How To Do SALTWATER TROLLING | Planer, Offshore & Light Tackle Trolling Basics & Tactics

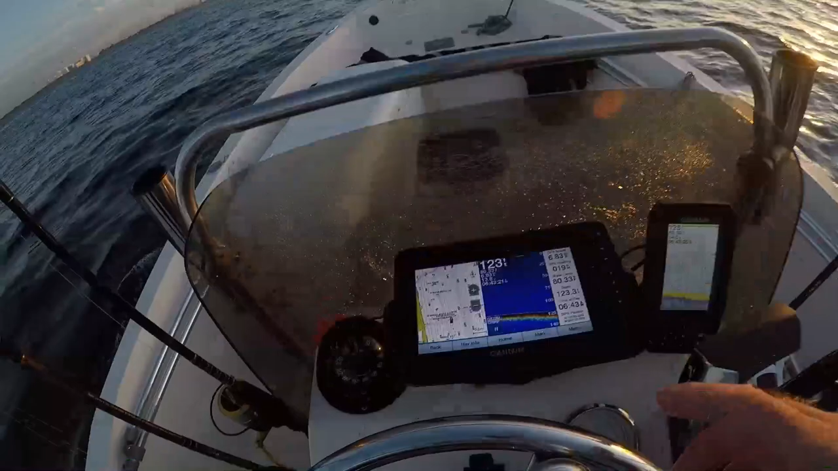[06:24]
got a fish on right and around 123 feet right now see if we can find a targeted species maybe a kingfish a barracuda bonita
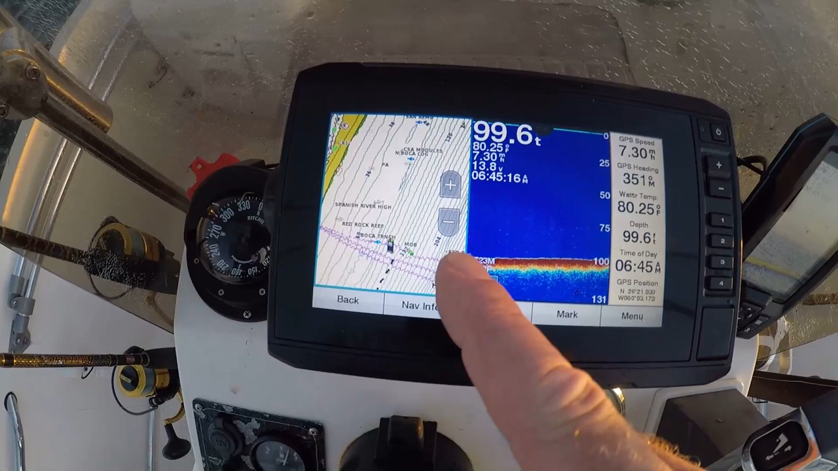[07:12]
On screen: depth 99.6 ft, water 80.25°F
gps is showing you you see packed in contour lines that means there is
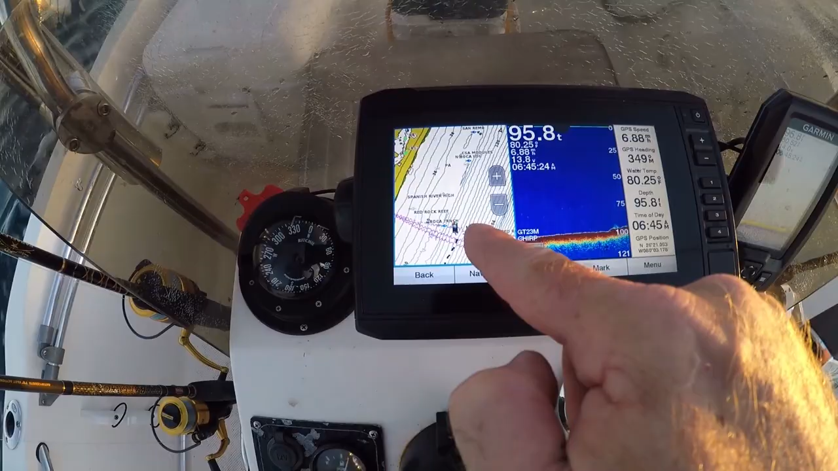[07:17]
a ledge you see less packed in contour lines that means the
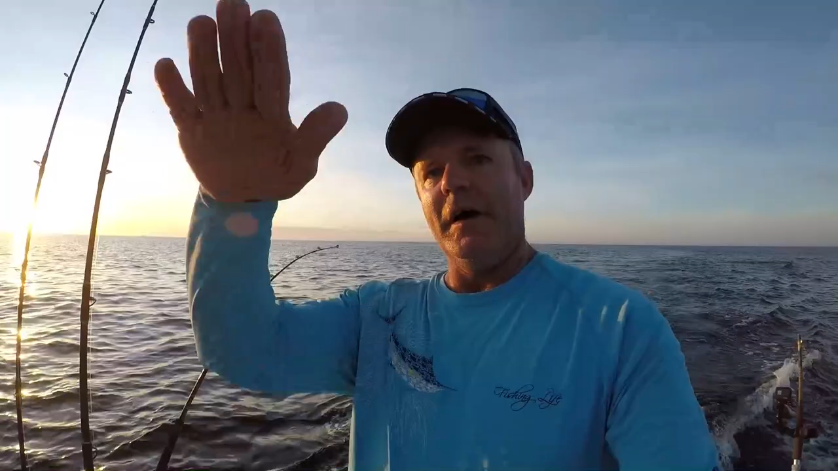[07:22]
level of the seabed has leveled out yeah you've got to understand that there's relief
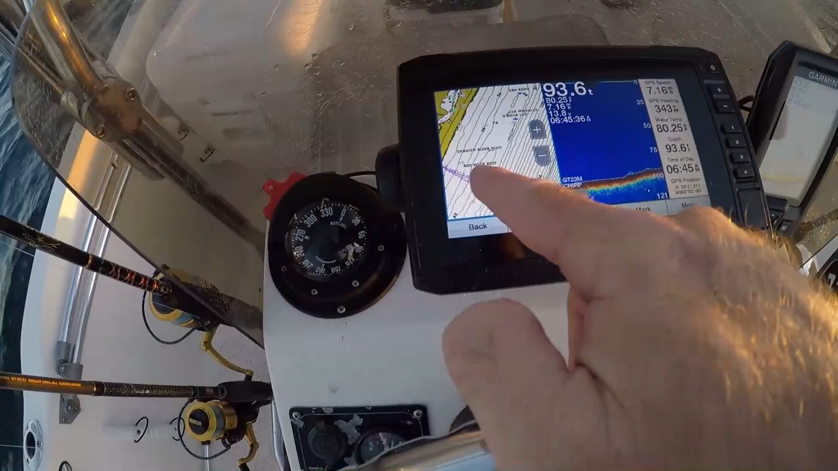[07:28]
structure and stuff and where all of this is now here is more of a ledge just
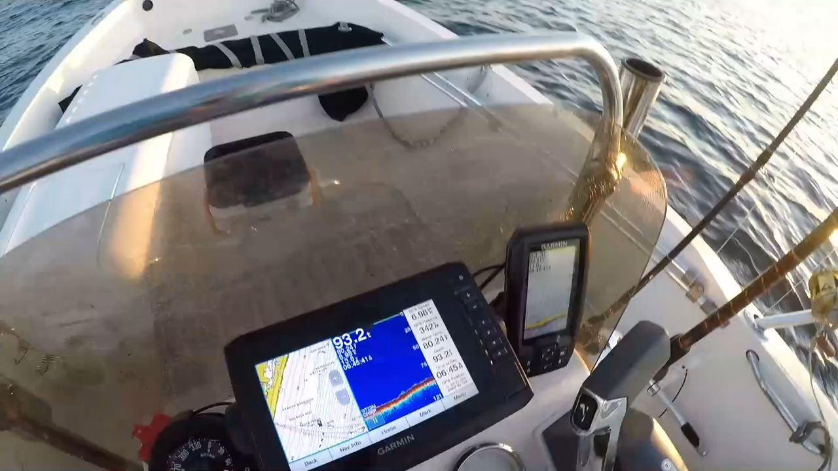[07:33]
because you don't see ledges and fish on your fish finder don't mean they're not out in the area and that's where the whole research
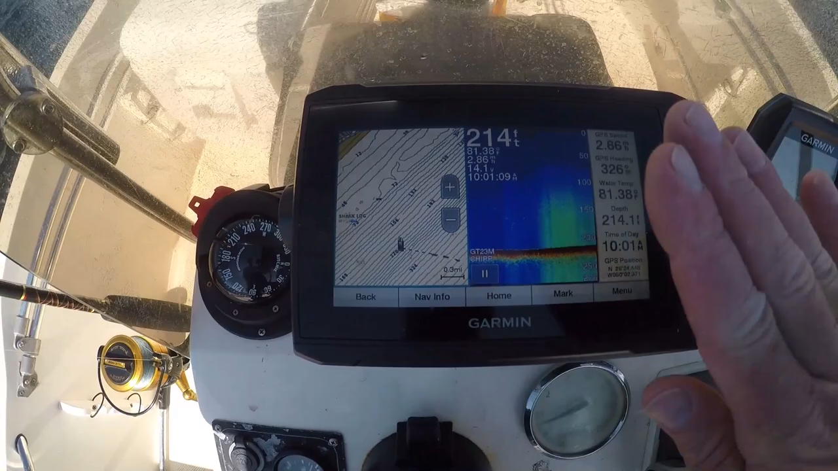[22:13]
slope of our reef is coming up we're going to go over here travel
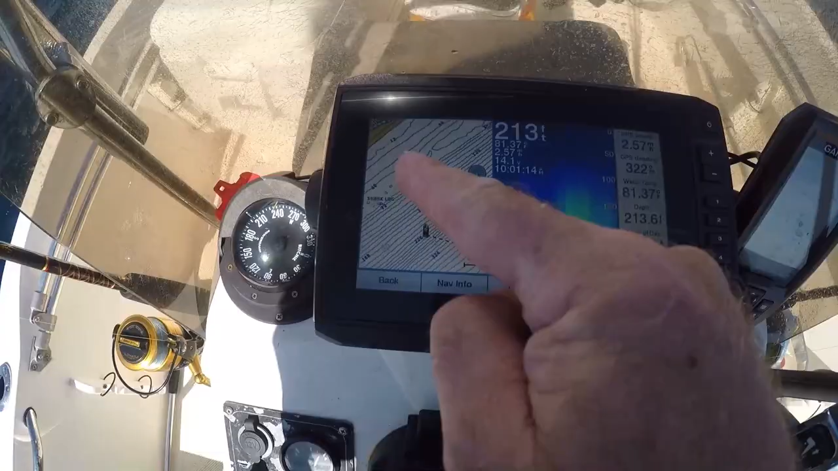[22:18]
over there to where the big relief structure of the reef is we're going to show you how that works
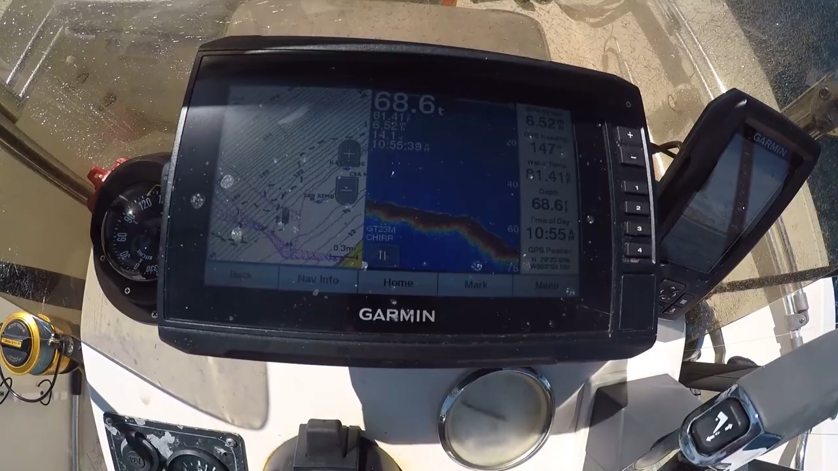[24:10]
and we're on we got one in about 65 feet of water just got the hook up